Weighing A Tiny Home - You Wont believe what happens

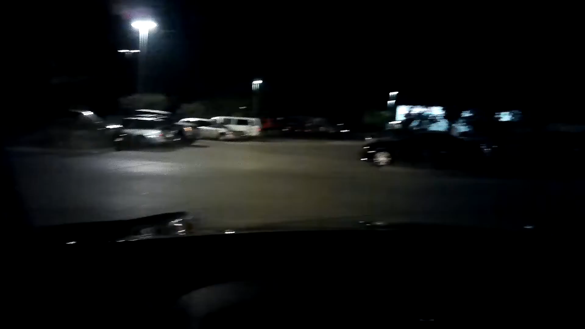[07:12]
I think we go down here.
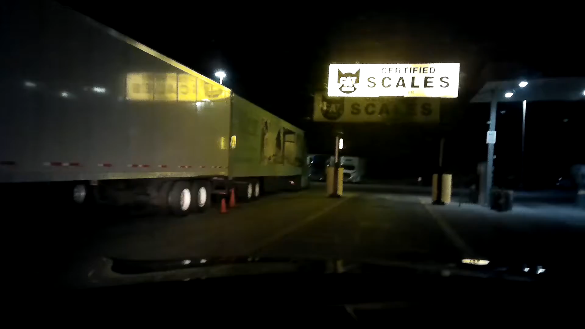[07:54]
There's one line. There's two lines.
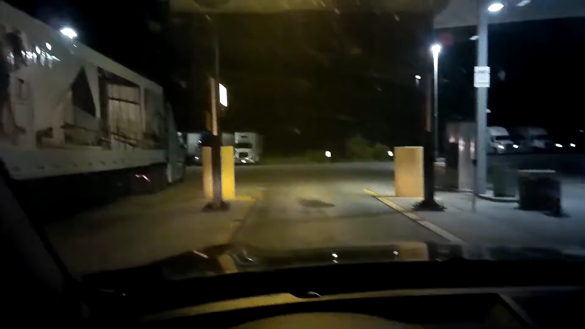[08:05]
And I'm guessing this is the third line.
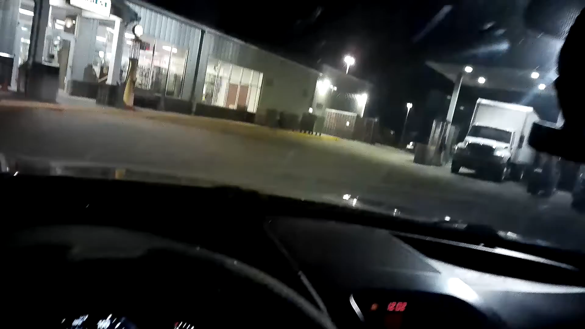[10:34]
Oh boy. Can I go through here? Looks like I can, yeah. Okay, I'm gonna go over here.
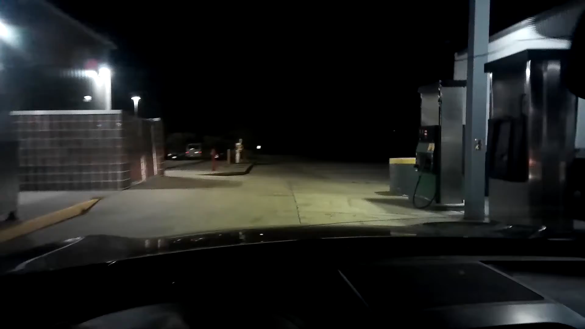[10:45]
I'm gonna get to the front before we go too far here.
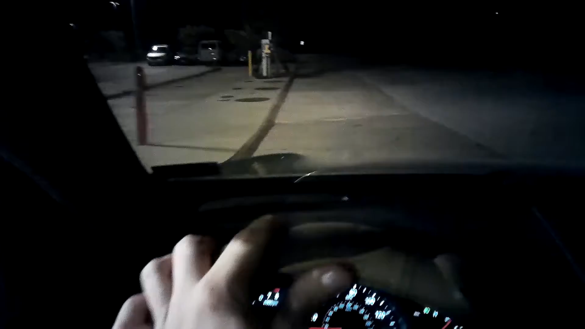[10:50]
This is an active truck stop, so you don't wanna be in the wrong spot, because if you are, you will get run over. So